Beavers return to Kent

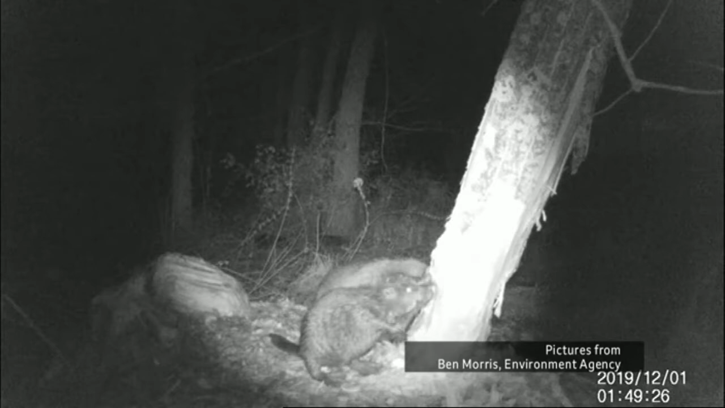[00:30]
footage of beavers hard at work in the true wild in East Kent no fences to
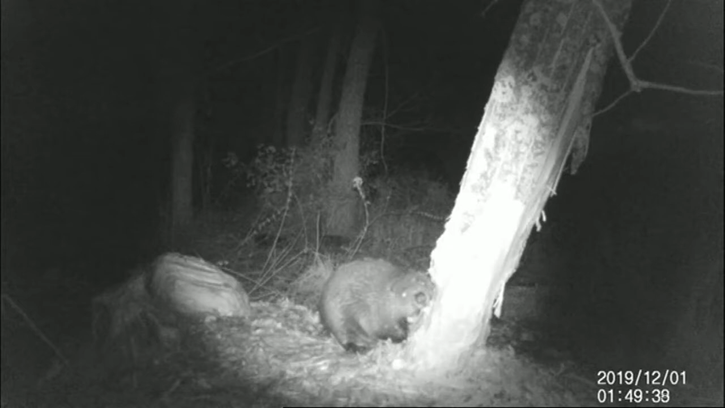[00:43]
keep them contained this is evidence of what is now known to be a thriving breeding population turning our landscape wilder so